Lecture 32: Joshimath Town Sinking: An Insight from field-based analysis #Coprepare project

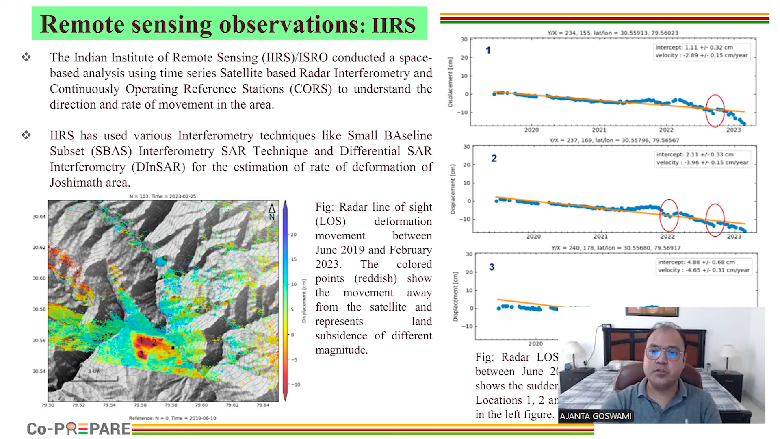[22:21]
So these are the radar LOS time series deformation displacement between June 2019 and February 2023. Similarly, another scientist from IRS, so this was done by Dr. Harishankar, who did this particular study. This was done by another scientist from IRS who tried to do DINSAR in a study of Joshimath area. And he used image from September 2022 to January 2023. Their study finds that there is a slight deformation starting from October 2022 and observed in interferometric data set of
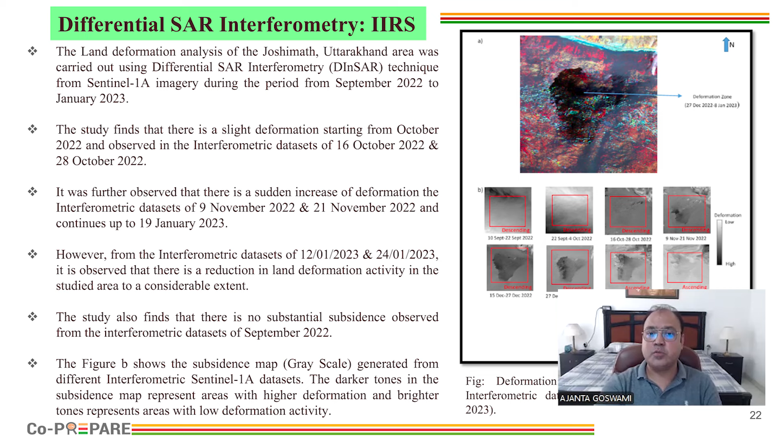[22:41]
16 October 2022 and 28 October 2022. So these deformations are shown here. This is another very interesting work, which is done by Dr.
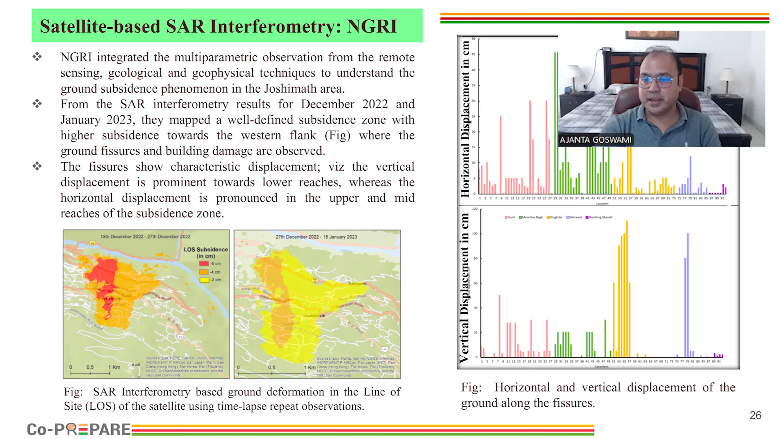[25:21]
The green color stands for Manohar Bagh area. The yellow color stands for Singhdhar. The blue color stands for Marwari area. And the purple color stands for Narsingh Mandir. And you could see the horizontal displacement in centimeter as well as vertical displacement in centimeter. They also tried to do flow accumulation pattern of that particular area using SRTM DM of 30 meter spatial resolution.